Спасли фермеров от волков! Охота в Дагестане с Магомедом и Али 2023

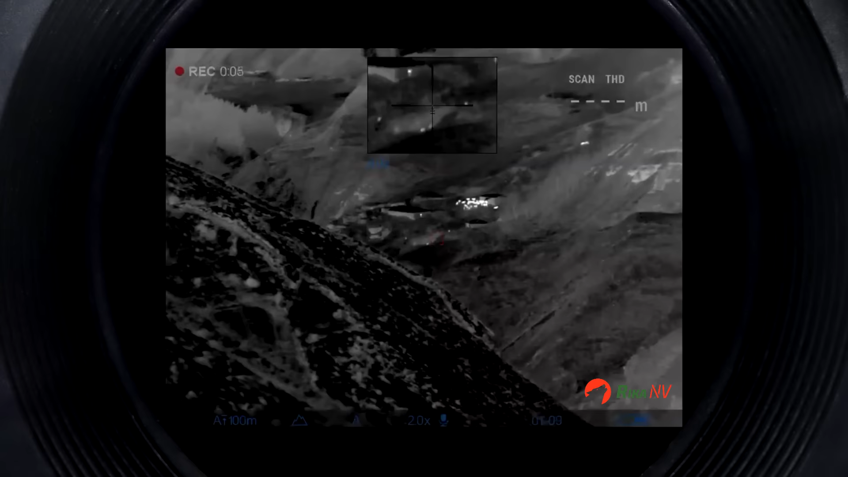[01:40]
Раз, два, три, четыре. В общем, они что-то жрут там. И две штуки слева.
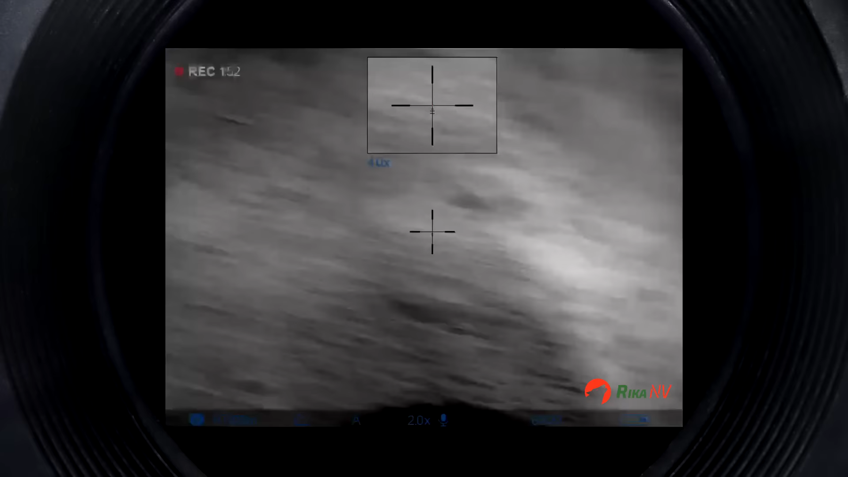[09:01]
Где он год? Где он гору? А, что-то у меня переключилось.